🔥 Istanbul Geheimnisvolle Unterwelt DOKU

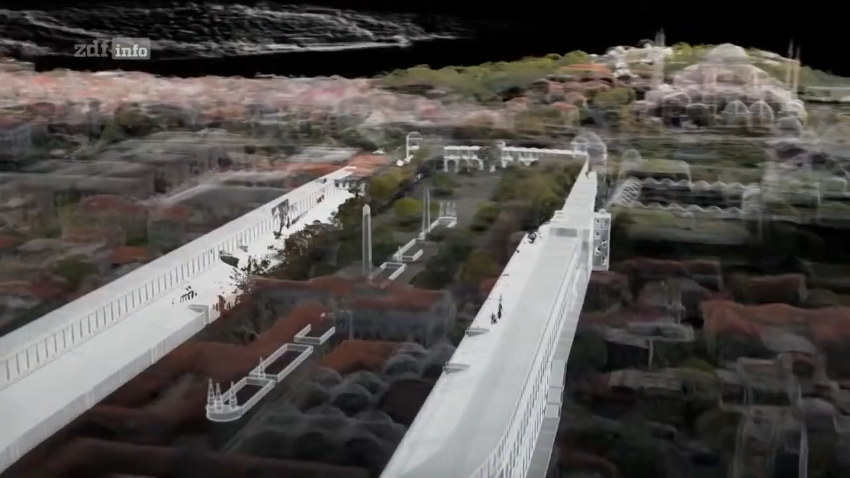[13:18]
Und sogar mehr als im Wembley-Stadion.
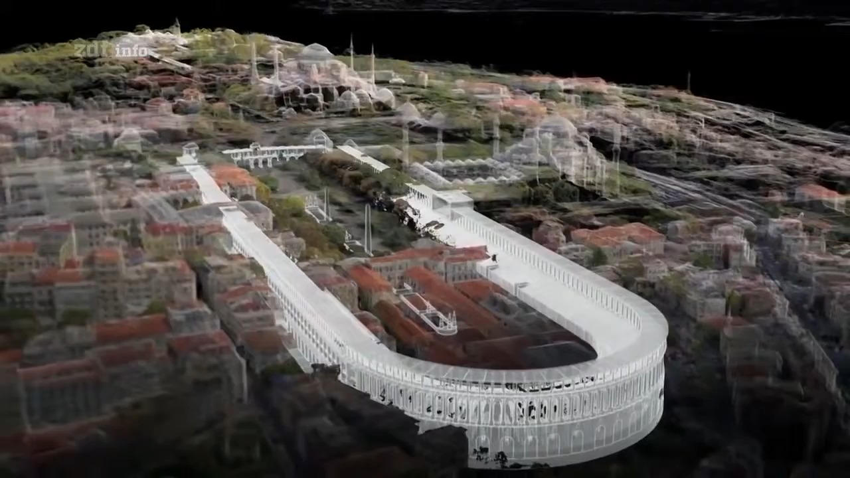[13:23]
Doch von der Rennbahn ist nur noch wenig übrig.
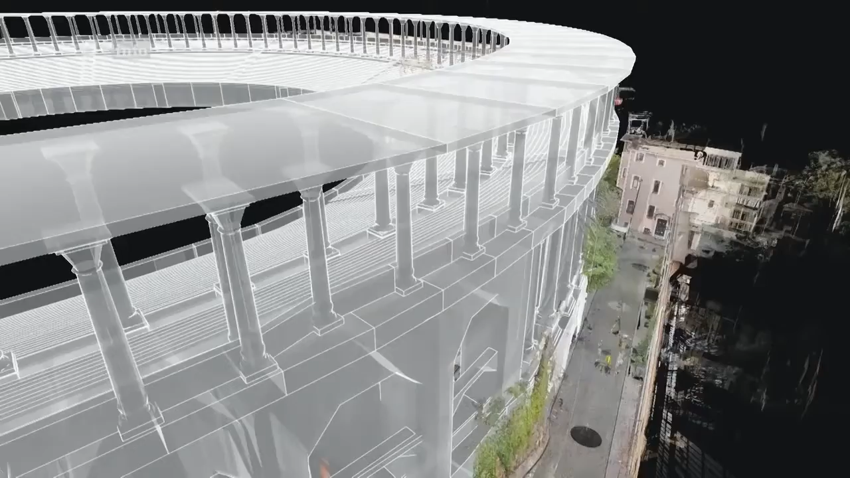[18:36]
Unsere Scans zeigen, wie ein Bauwerk,
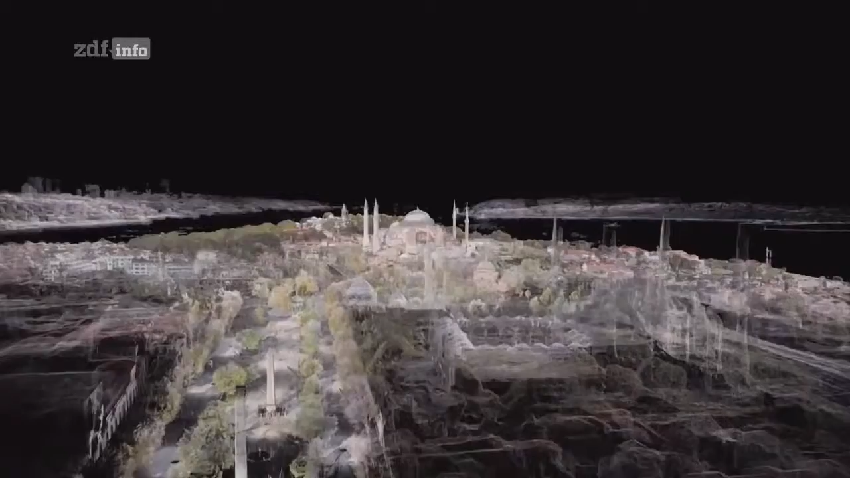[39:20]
Da ist sie. Die Hagia Sophia.